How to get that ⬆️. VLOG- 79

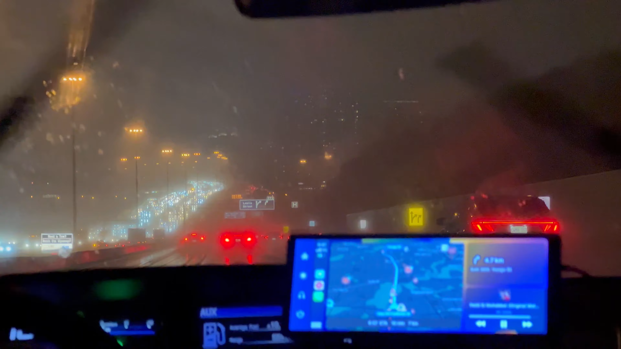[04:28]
पूरे ऐसे लोग आते जा रहे लाइक इतने लाइट्स दिख रहे, बारिश पड़ रही है, और वो नया हमारा स्क्रीन अमेजोन से मंगा के जल्दी गाड़ी में लगा लेते हैं, क्योंकि कुछ आसानी होने वाली है। क्या डेडली दिख रही है गाड़ी, मेरे बहुत पसंद है गाड़ी, ये गाड़ी चीनी गाड़ी GLB है,